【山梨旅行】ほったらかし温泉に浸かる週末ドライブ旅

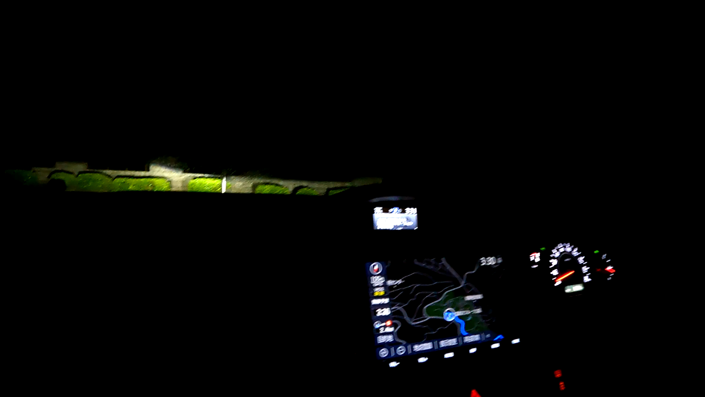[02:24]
真っ暗いですね。でも結構車いますね。